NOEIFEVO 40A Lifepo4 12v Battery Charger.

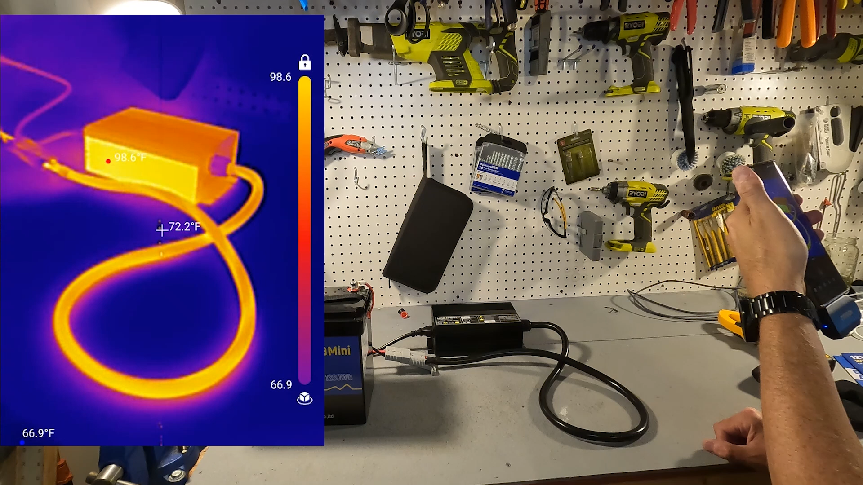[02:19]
Alright now looking at the charger it looks scary by being a bright bright yellow but look at the gauge on the side. It's only showing 98 degrees Fahrenheit which is you know that's body temperature.
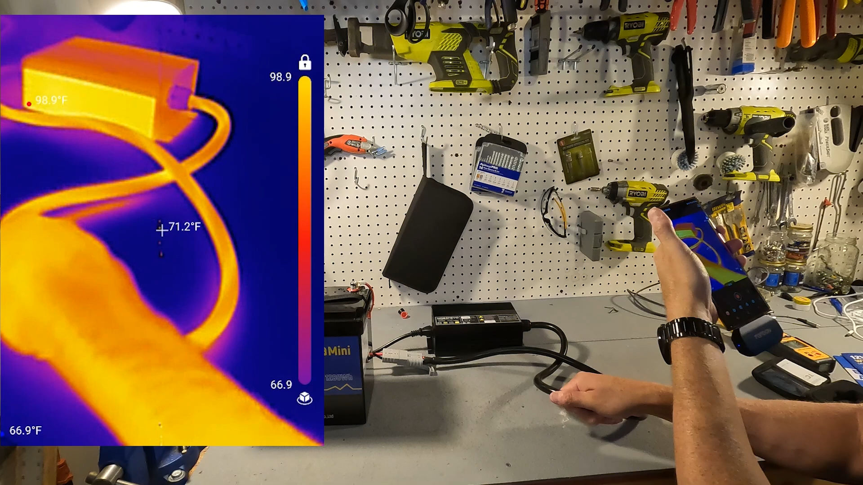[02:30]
On screen: spot 71.2°F, max 98.9°F, min 66.9°F
None of this stuff nothing about this is warm at all. Let's check this other side over here. Let's see this side this side is warmer. It is around 115 degrees but still and you can see uh the bottom right here where it was sitting you know the bottom is probably another 115 degrees. Yeah the high temperature on the bottom looks like it's to be about a hundred and a hundred four hundred five so no big deal.
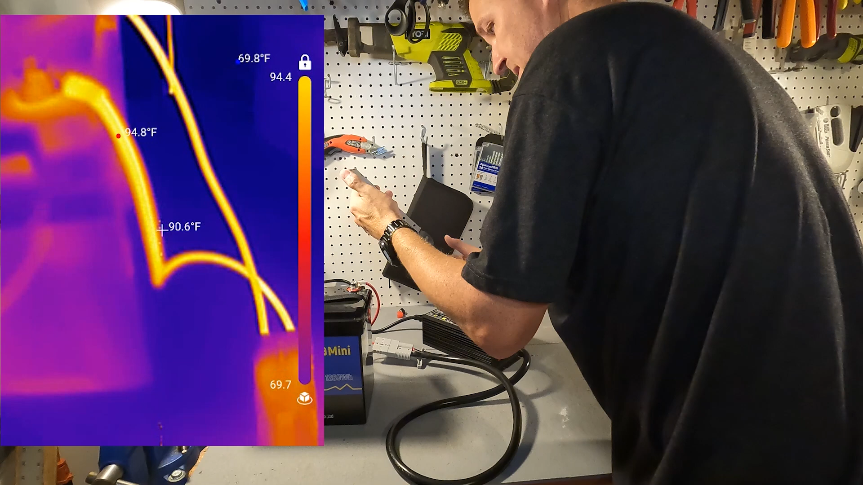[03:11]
And see the wiring going to the battery. Yeah look at that. I mean these conductors are only 90 degrees. They are well below what is considered unsafe. These are perfectly fine.
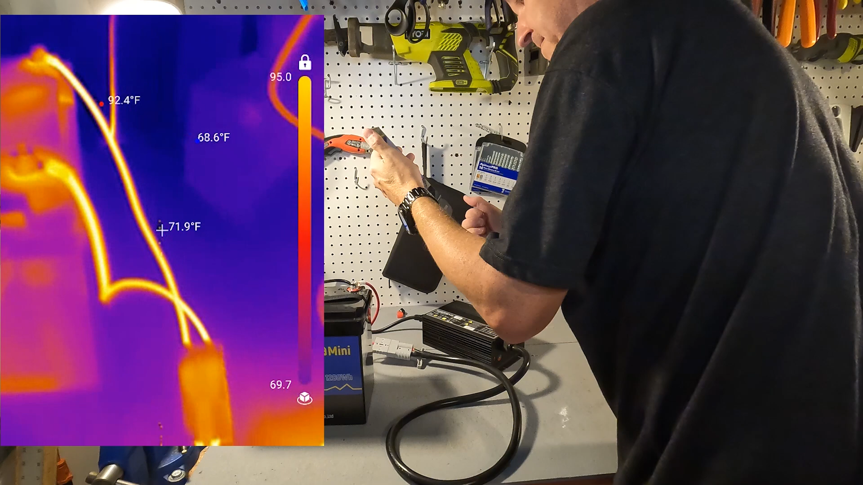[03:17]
Yeah so nothing about this charger is concerning when it comes to temperature at all.